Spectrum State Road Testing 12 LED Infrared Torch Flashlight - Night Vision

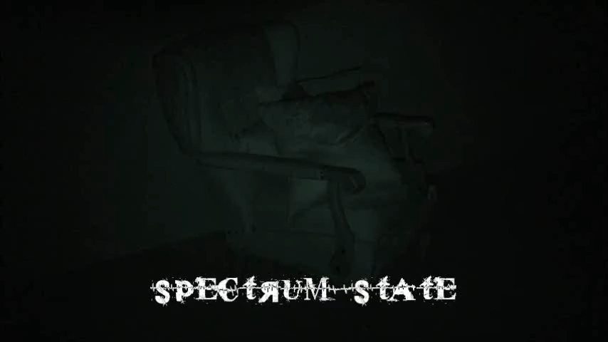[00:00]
Scarry from Spectrum State. This evening I'm road testing the infrared 12 LED pocket flashlight.
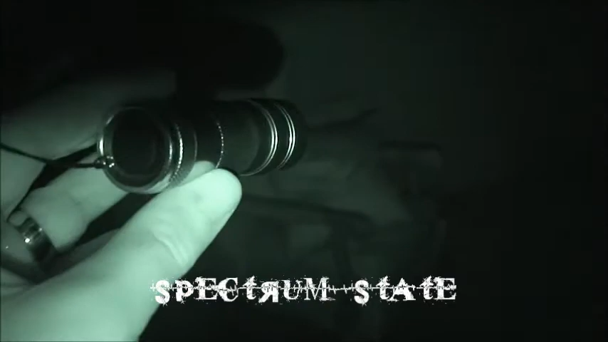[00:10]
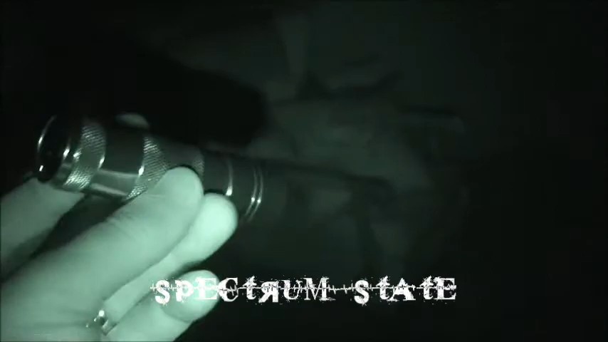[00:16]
It's small but extremely tough and it runs on three standard AAA batteries.
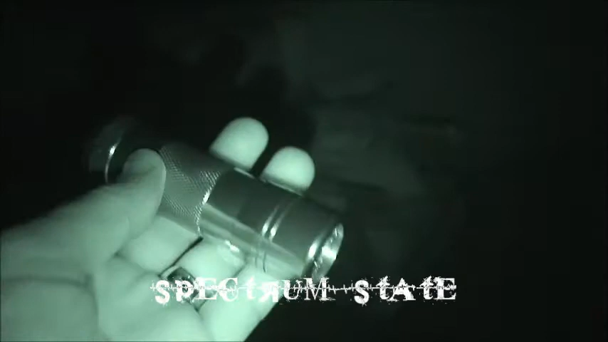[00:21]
Easily fits in your pocket. Now you see the focus is on the chair there in front of me. We're in total darkness. This is the Sony high definition video camcorder in night shot mode. Now I'll add the light from the 12 LED torch. And as you can see there's a significant amount of light that this torch casts. Okay we're over in the far corner there now which is around three meters.
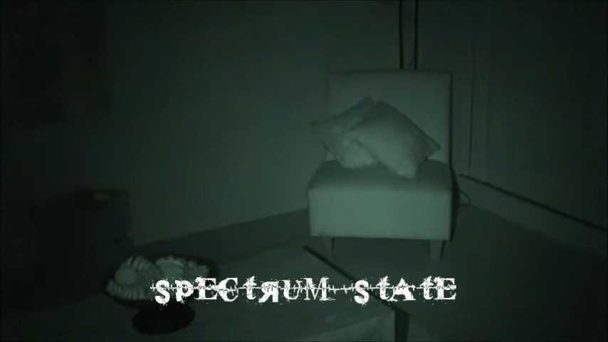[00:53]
We'll turn him off and turn him back on. So this is without doubt one of the tools you must have. It's very affordable yet very effective too.
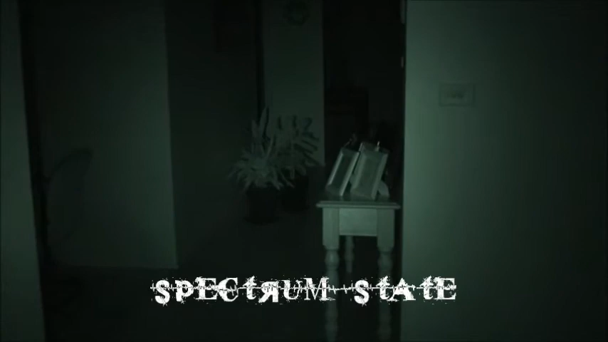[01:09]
Okay so that's where the plants are down there. That's around seven meters away off.